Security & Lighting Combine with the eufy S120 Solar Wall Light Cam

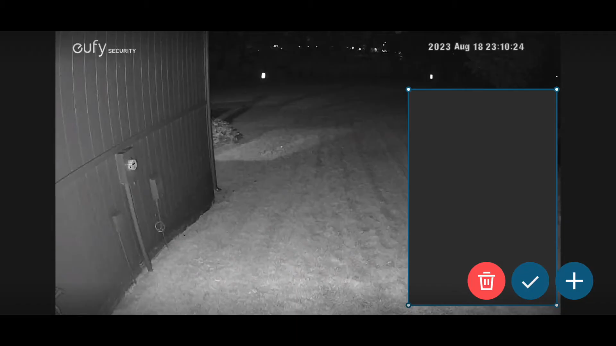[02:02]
you can black out that specific portion of the video so you can be sure this is only capturing security events that happen on your property and the things that you really want to see. Whenever motion is detected, you'll get a notification on your phone and you can either check out that footage live or wait and check out the recording later on.
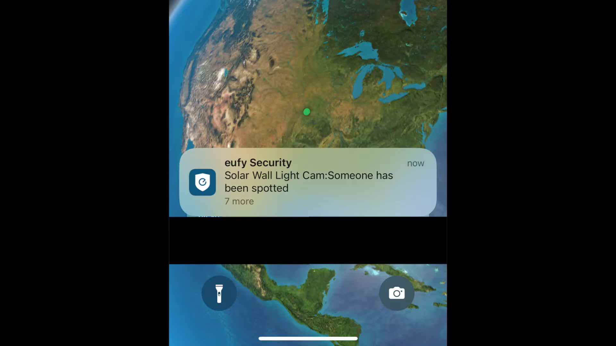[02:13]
You can even set it in the app to only notify you if it detects human activity and not just any motion in general. The camera also has traditional night vision so it can illuminate the area that you're trying to film at night.
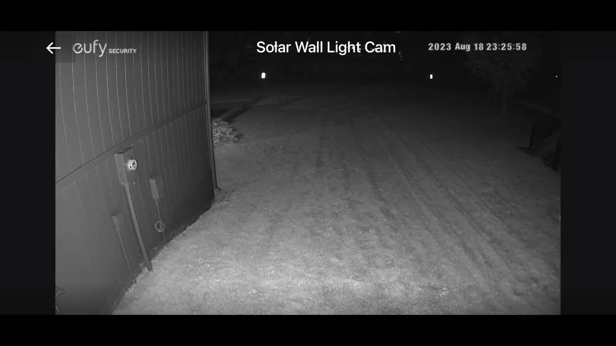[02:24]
This camera can also record in color at night.
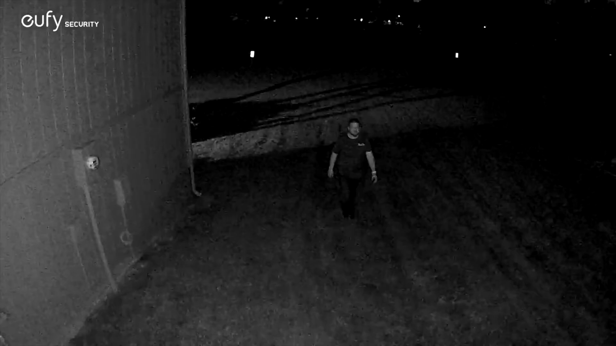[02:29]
So you're going to pick up additional details that a lot of traditional security cameras would miss because that infrared look just kind of makes everything blend together.